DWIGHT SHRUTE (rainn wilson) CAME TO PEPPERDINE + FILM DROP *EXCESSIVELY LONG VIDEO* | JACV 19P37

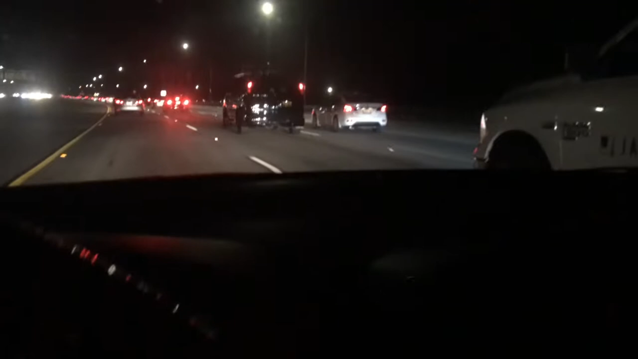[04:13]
Look at that car's license plate. It says to tailgate.